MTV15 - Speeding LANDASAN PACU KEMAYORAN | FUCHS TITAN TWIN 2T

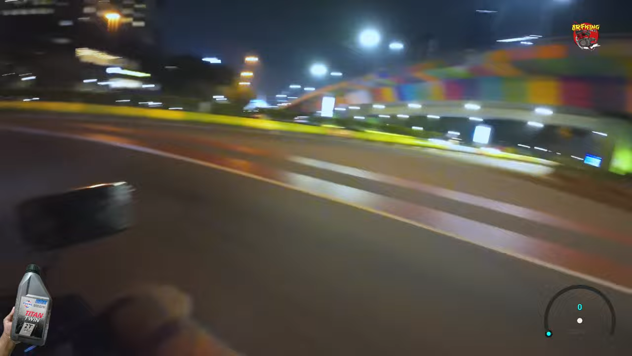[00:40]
teman-teman Dan mungkin akan gue tarik dua kali mungkin ya Karena kalau banyak-banyak boncos juga teman-teman Kayak gitu men
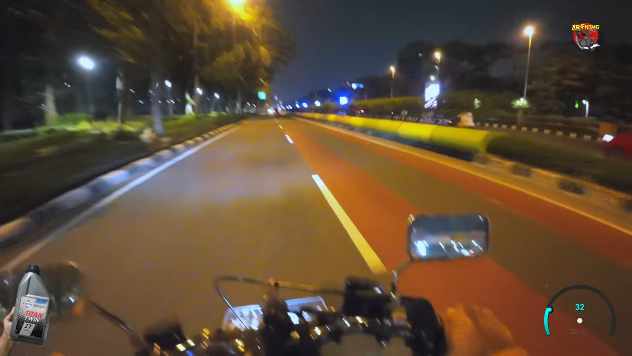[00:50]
Malam ini hari Minggu malam Senin teman-teman ya Jam setengah sebelas malam dan masih ramai lancar Kayak gitu, jadi kendaraan-kendaraan kecil juga masih lumayan rame teman-teman Jadi gue gak berani untuk terlalu memaksakan diri itu Ada polisi lagi co, yaudah gak jadi dah, sini aja dah Kita ulur waktu dulu teman-teman Sampai nanti ketemu timing yang pas teman-teman ya Oh iya teman-teman Jadi
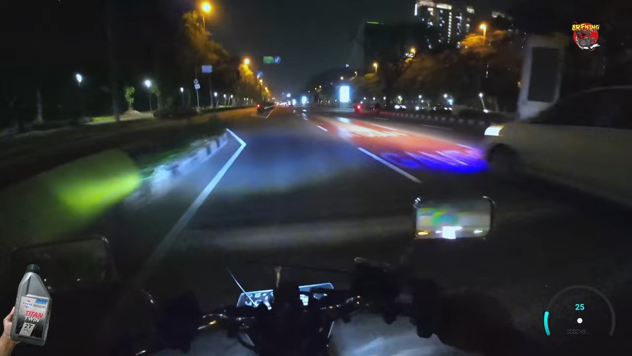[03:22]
Oke Kita tes lagi teman-teman ya Kita gak boleh dipinggir teman-teman Karena dipinggir tuh banyak orang yang Suka nyebrang ke kanan